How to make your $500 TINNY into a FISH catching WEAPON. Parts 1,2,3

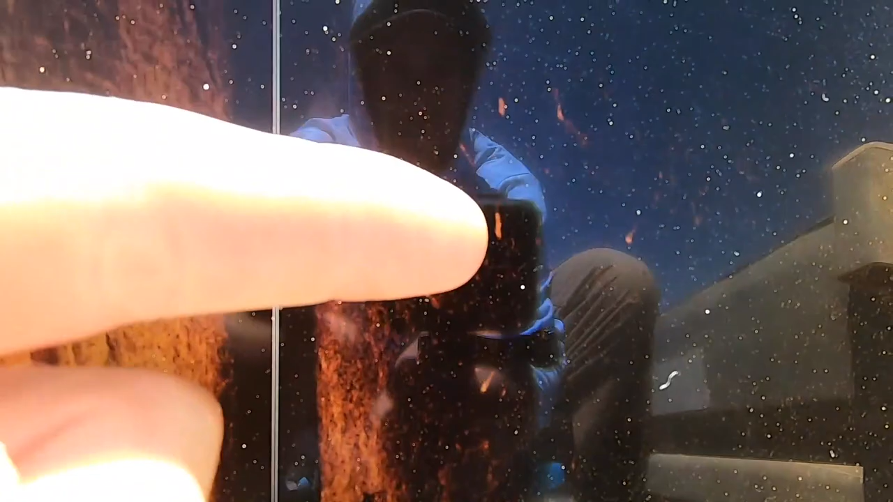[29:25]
Alright, she's a bit shallow there, but you can definitely see a group of fish there, and these are actually bigger barra out to this side.
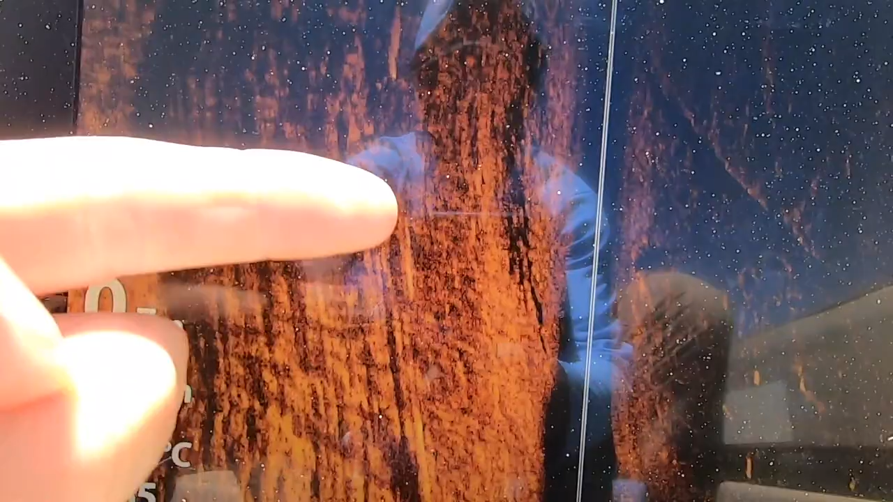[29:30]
Group here, and a couple of fish. I'd probably say they might be king.
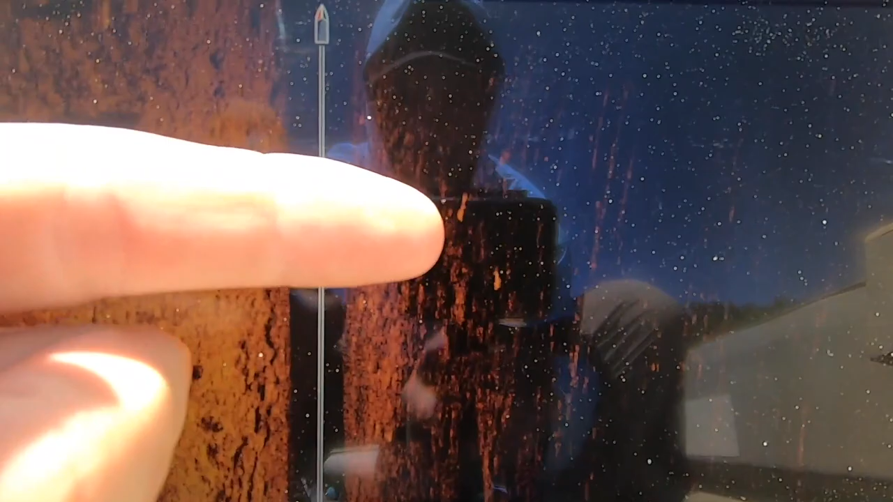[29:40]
Trying to steer the boat and do this at the same time.
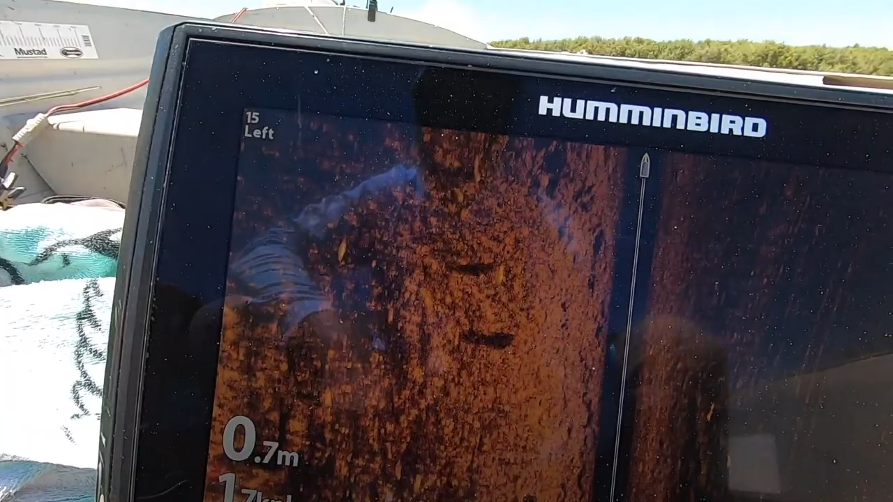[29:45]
Well, just hit a bit of mud, but there's another little group there.
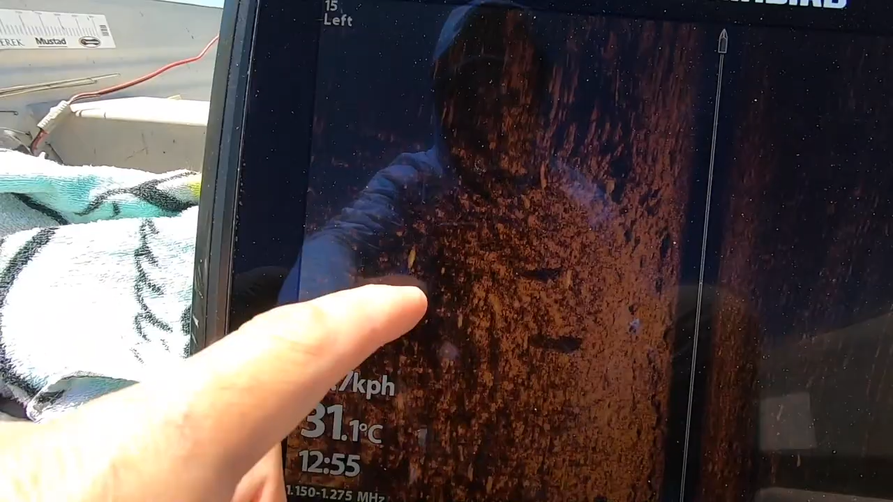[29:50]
On screen: water 31.1°C
So this particular area that we're sitting here in the moment is gold. Like, there's fish everywhere.
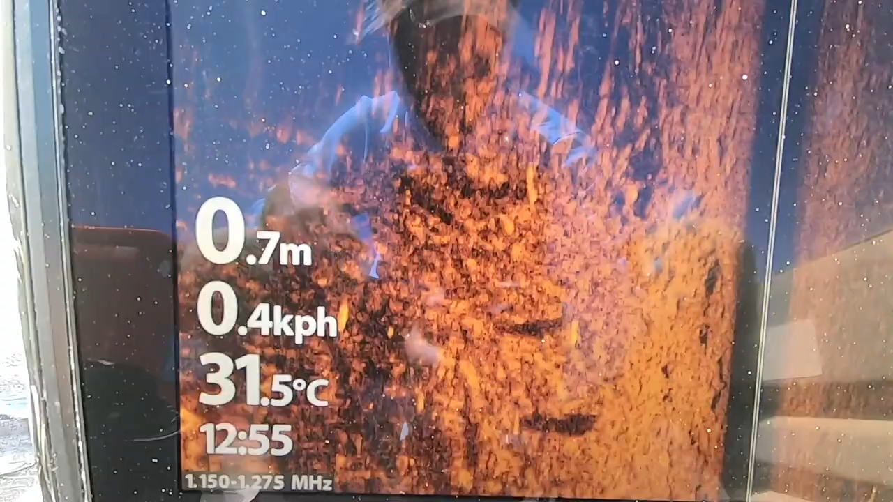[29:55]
On screen: depth 0.7 m, water 31.5°C
Get the rods out, you know, spot lock, start casting.